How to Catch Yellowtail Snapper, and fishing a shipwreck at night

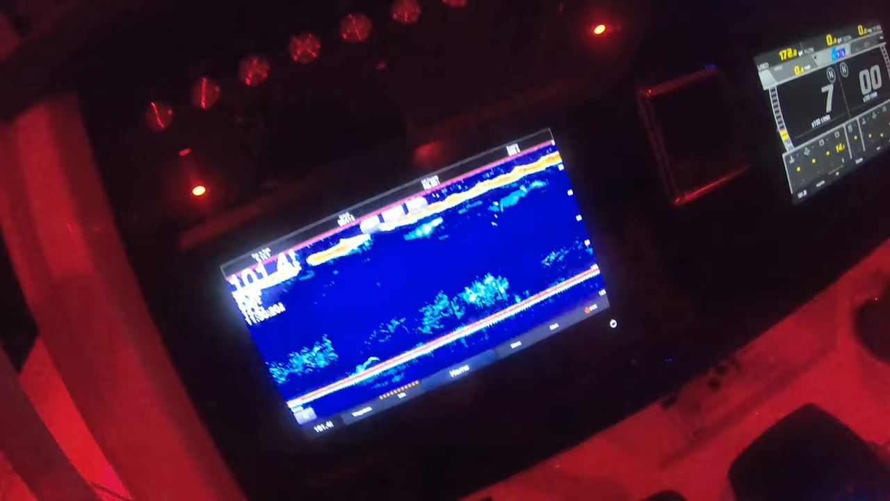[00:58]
Now on the fish finder you can see what the bait looks like when it's just sitting there. It's just all red.
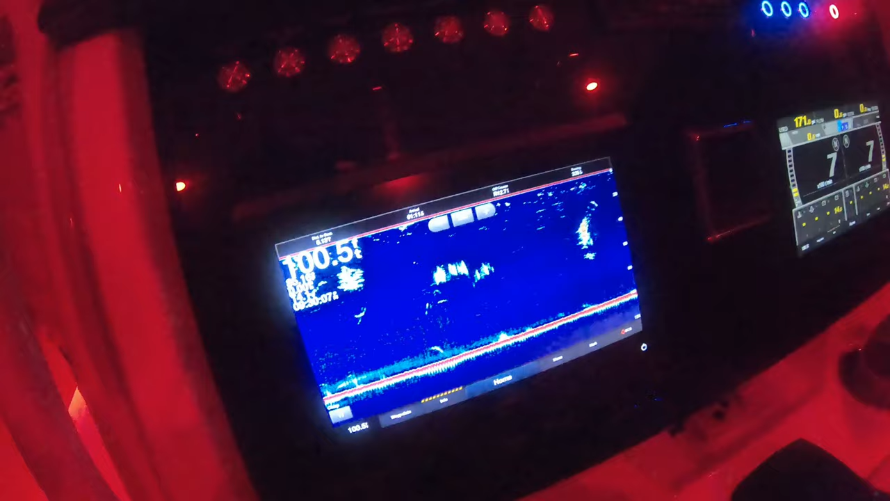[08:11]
Our depth is 100 feet. And we just see giant pods of bait. This was a pod of bait. This is all bait. This is all bait.
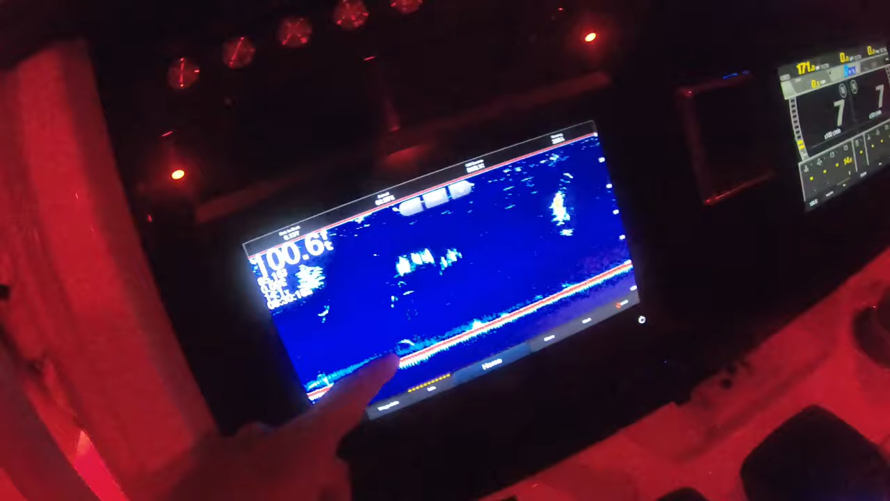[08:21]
And we see some big fish off the bottom.
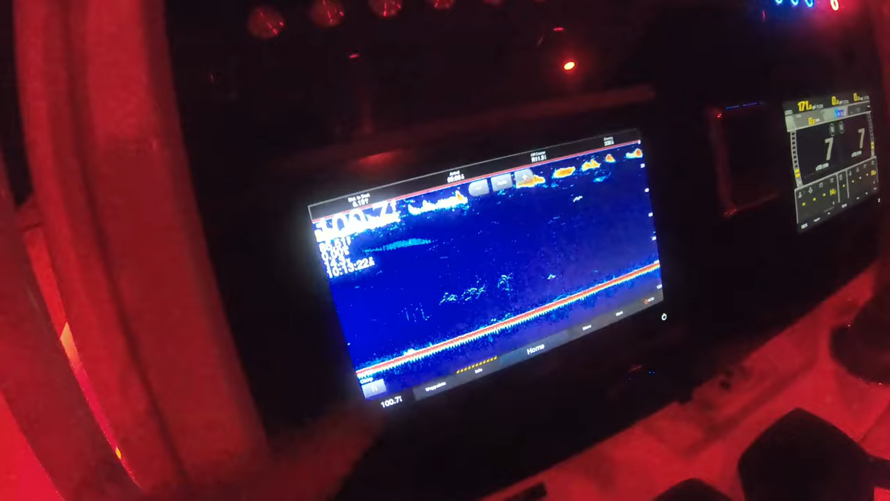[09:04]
This bait is consistently staying with us. So you can see on the finder.
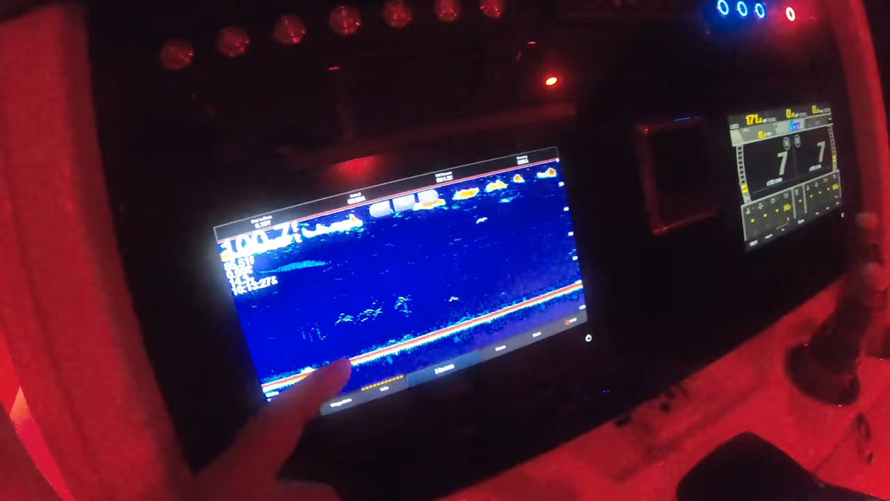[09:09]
And actually dad we have quite a few fish down right at 80 feet. So if you reel it 20 feet off the bottom. And there's a big fish at 30 feet.
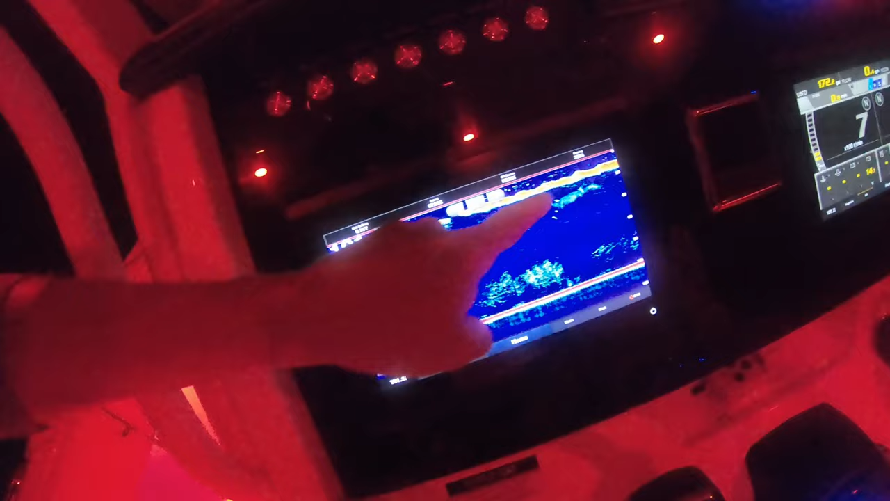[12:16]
And it actually looks like down here at 80 we got stuff.
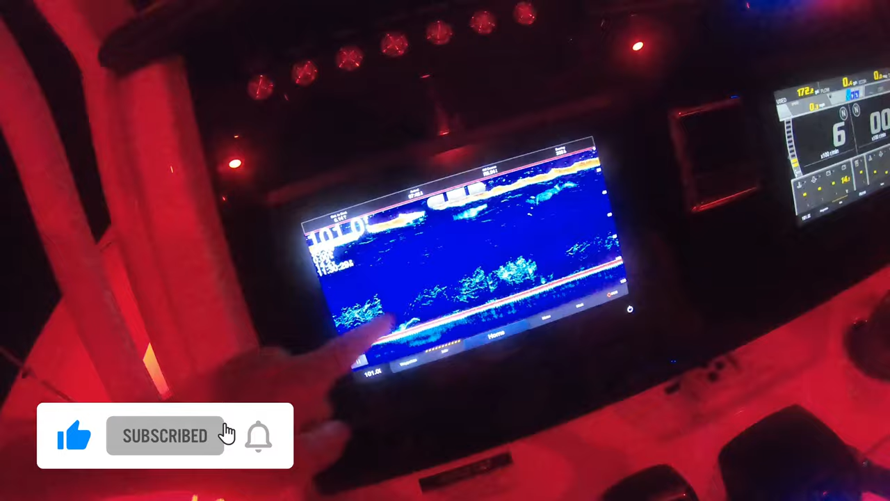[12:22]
This might actually just be all squid though.